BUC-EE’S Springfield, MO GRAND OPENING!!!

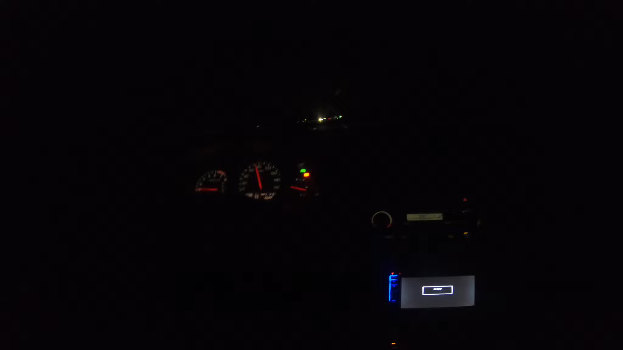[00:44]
I'm still half asleep, as you can tell, but we'll see you there with some more light and some drone footage. All right, it's just up here around the bend. Let's see what all it's attracted so far this morning. Oh, they put a Christmas tree up and everything yesterday. A few of them. Oh, nice. Too many people. I'm telling you that.
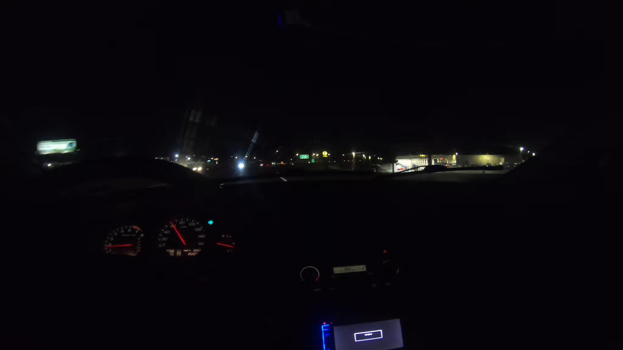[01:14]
There's a lot of cars there.
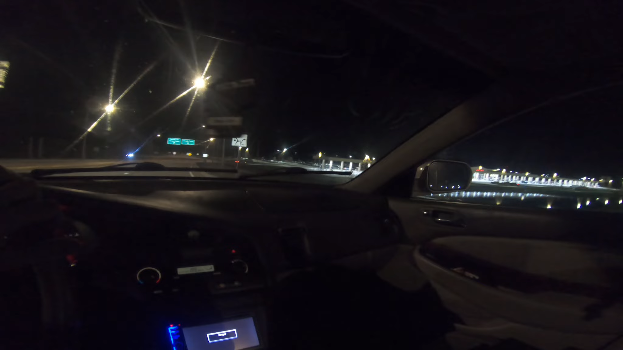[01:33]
Look at all the pumps, Carson. What pump number is that? That's only 24 and 23. I know.